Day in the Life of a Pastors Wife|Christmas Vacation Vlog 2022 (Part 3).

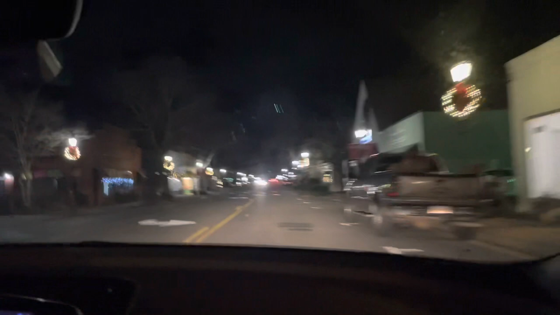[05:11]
So we drove down through Main Street and there were a few stores that had Christmas things up.
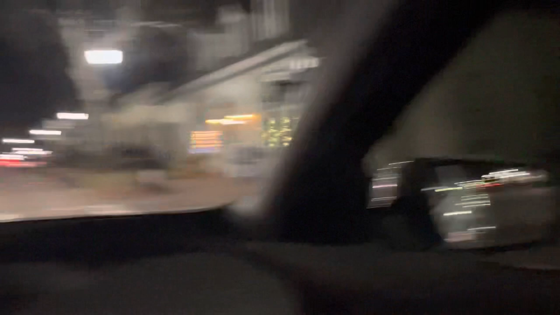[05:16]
Um, some of the houses on Main Street had Christmas lights up.